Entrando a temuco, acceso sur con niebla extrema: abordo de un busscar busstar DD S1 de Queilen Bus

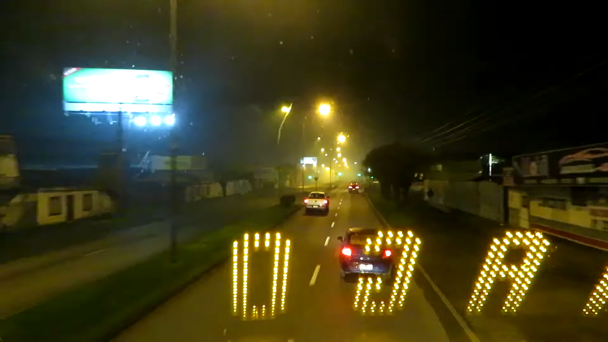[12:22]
Pero que lleguen bien. Cacha, porque allá empieza el... Más adelante empieza el... La nieve de nuevo.